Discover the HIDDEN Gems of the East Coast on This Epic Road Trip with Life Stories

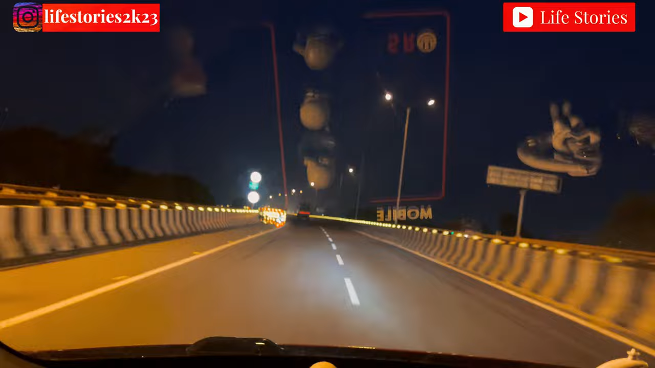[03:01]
ডান দিকে দক্ষিণেশ্বরের মা ভবতারিণীর মন্দিরকে পাশে রেখে আমরা উঠে পড়েছি নিবেদিতা সেতুতে।